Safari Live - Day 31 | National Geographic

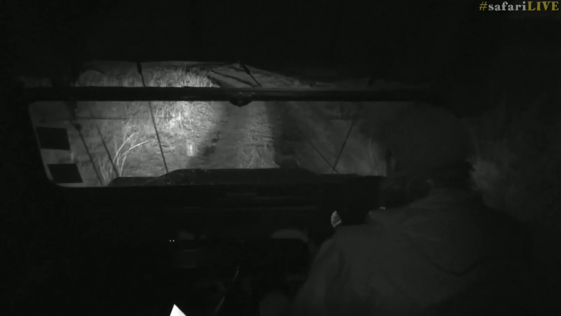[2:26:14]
and I'm trying to negotiate my way up the stream. Oh, frog, don't make life difficult for me. And you'll see that I'm not in color. There's a reason for this. Ferg's got it in that low light setting, because if we put on the light, it reflects off the windscreen and I can't see where I'm going. Not that I do much of a good job when I can see where I'm going.
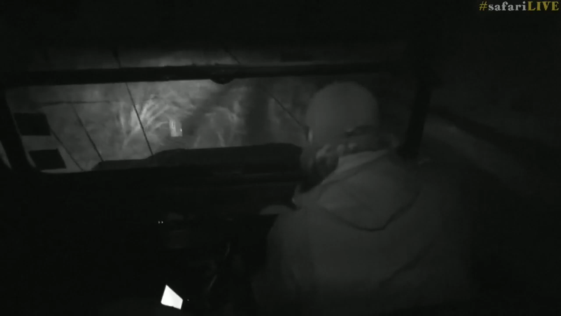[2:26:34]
But well, there we go, we're driving sideways. Very, very slippery, this black cotton soil. So we left the lions,
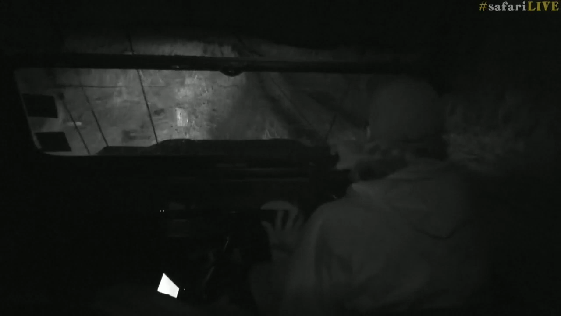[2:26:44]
they're still munching on the last of the warthog, but we can see another big torrent of rain coming towards us, and we don't want to get properly caught there, because I think this road has deteriorated enough,
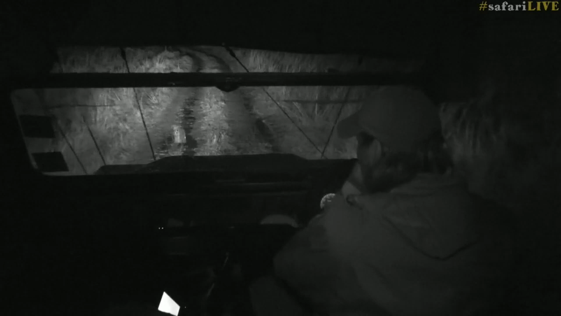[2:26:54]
and too much more, there's not going to be much of a road left. Oh, it's a very good question from Aiden, who's 6 years old. Aiden would like to know if the animals get caught, or if it rains too much, can the animals get caught in the mud? Now, Aiden, you would think that, but that actually happens when it doesn't rain enough.
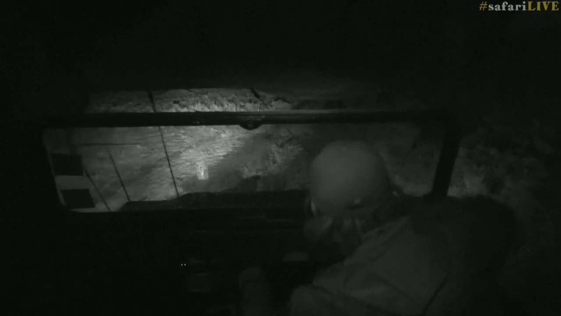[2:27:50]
Sorry, Aiden, I had to just concentrate on driving there for a second. Still concentrating. There we go. Through we go, the mud. So it's actually the opposite. So when it doesn't rain enough, the animals get caught in the mud. But when it rains like this, there's lots of little puddles for them to drink everywhere. So it's better. Ooh, we've got a soft spot coming up. Is everyone holding on? Oh, it wasn't that bad.
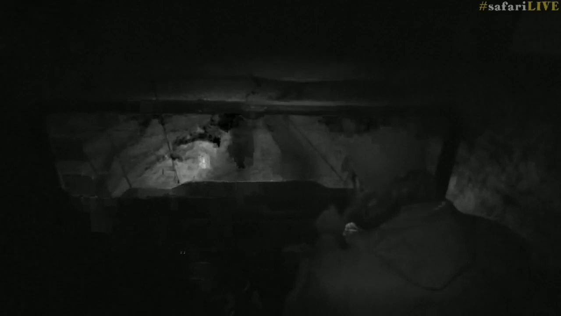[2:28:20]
Hi, Lucy. Lucy says, when you get this much rain, how long does it take to get absorbed into the ground? Well, Lucy, the one thing that amazes me, it absorbs surprisingly fast. Now, certain areas, of course, will hold water for a long time, But if we get a bit of sunshine tomorrow, a lot of the roads that we haven't been able to drive on today, so for example, where we saw the cheetah this morning, it should be completely passable by tomorrow morning.
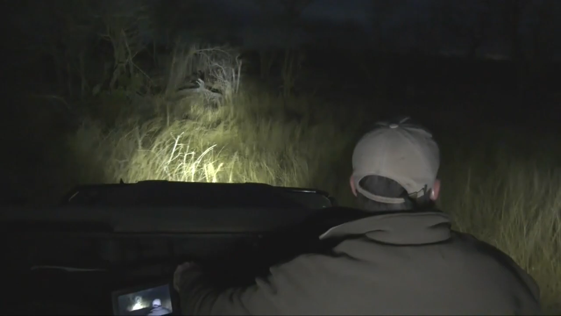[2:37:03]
I would say, not even 2 minutes at this rate. So unfortunately that's going to be our lions off. I was hoping we would have them for slightly longer than what we've got now, but it seems as though they are on one mission, and that's to try and get towards Arethusa.
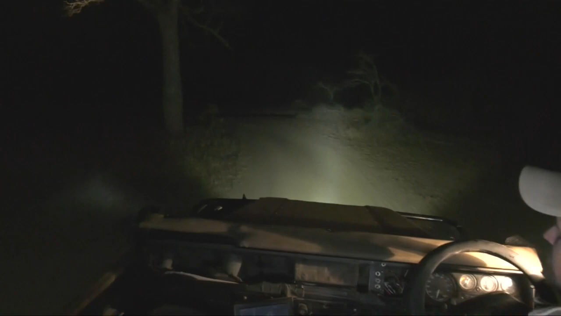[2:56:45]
It's not ideal for the sinuses, but it's quite amazing how the dust is actually being blown straight in front of me as I'm driving.